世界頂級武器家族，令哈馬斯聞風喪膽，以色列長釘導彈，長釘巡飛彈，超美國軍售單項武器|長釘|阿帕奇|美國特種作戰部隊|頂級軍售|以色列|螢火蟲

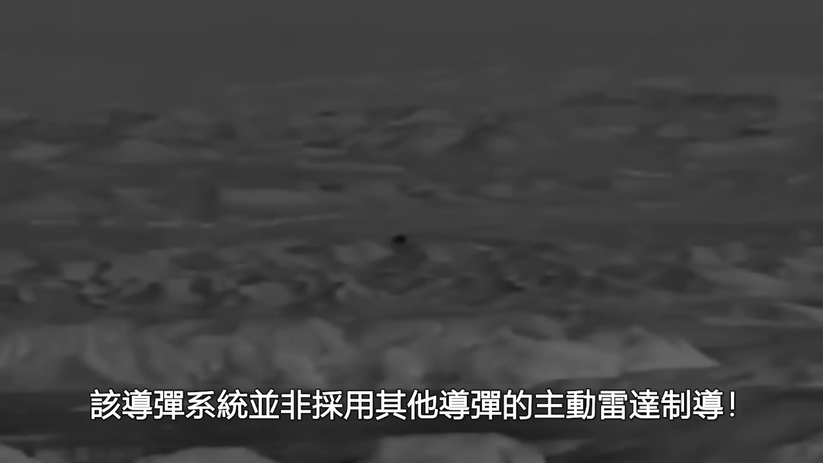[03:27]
该导弹系统并非采用其他导弹的主动伟大制导而是更为先进的光纤
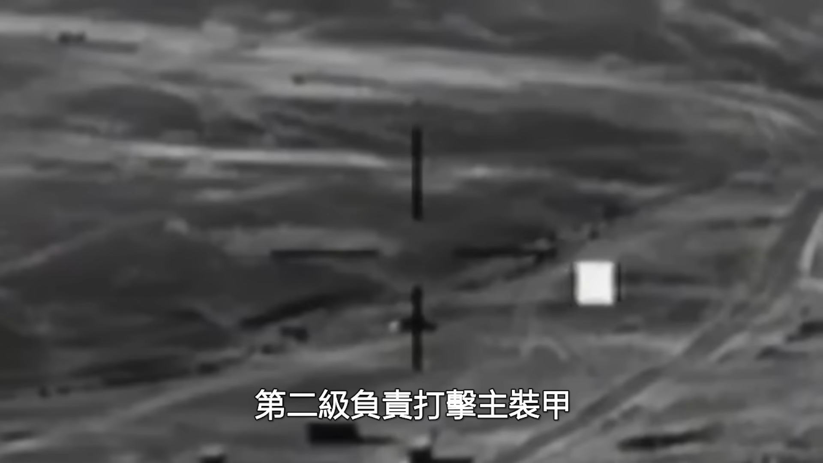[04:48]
装甲但长丁全智能化的操控模式
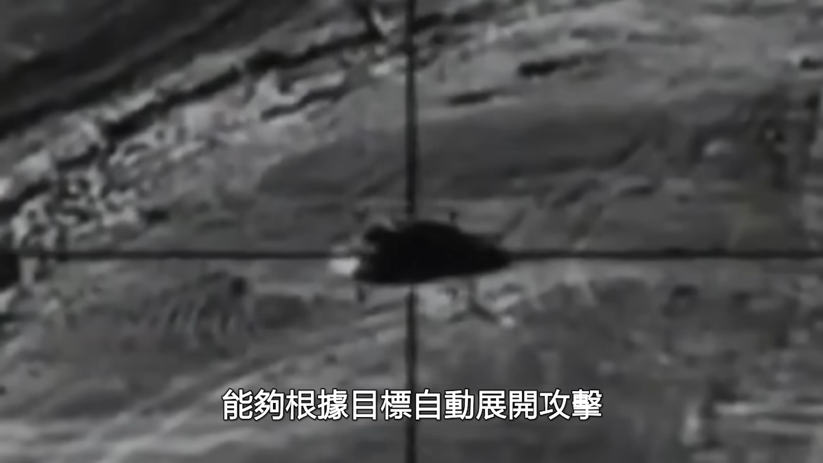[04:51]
能够根据目标自动展开攻击其
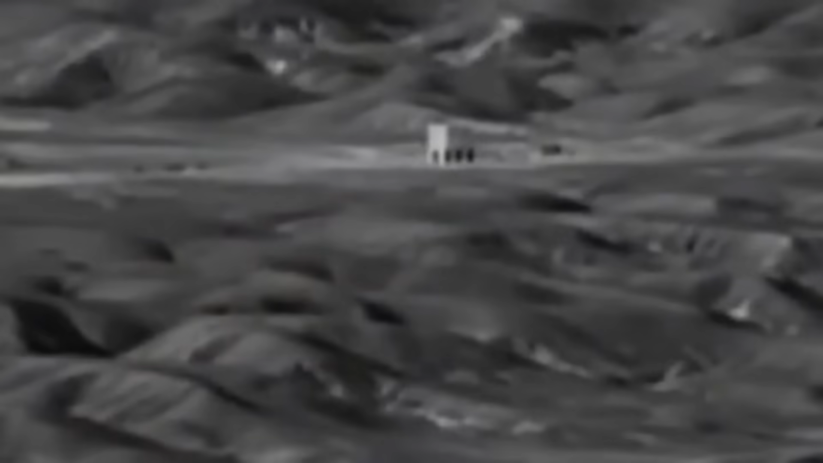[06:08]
允许操作员改变或终止任务
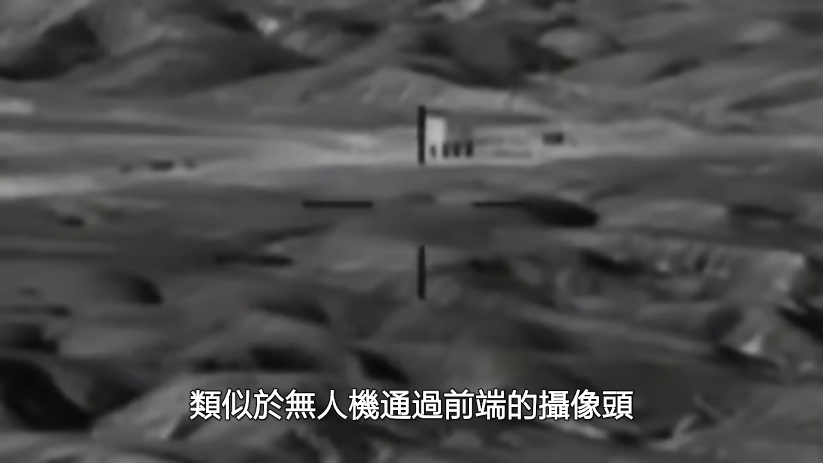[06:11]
类
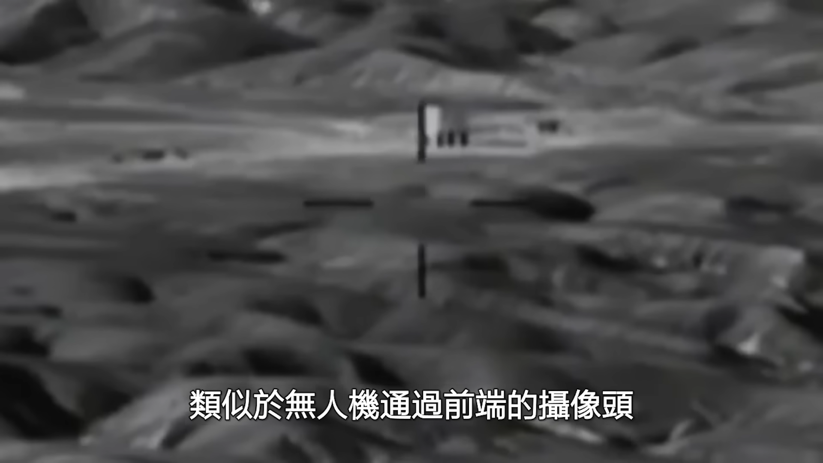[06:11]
似于无人机通过前端的摄像头将画面回传给操作手但
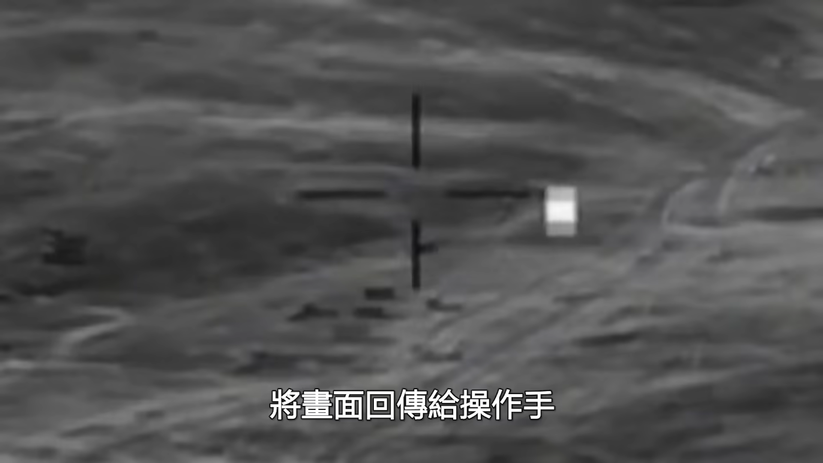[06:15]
和无人机不同的是该型系统可以和地面